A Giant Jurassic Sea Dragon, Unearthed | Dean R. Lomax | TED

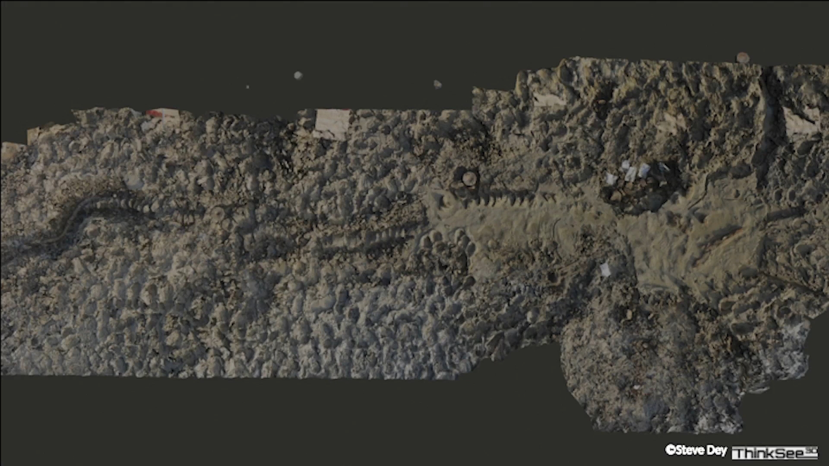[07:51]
photogrammetry model, which photogrammetry is an interesting technique where you take thousands of photos and put them together and build a three-dimensional model.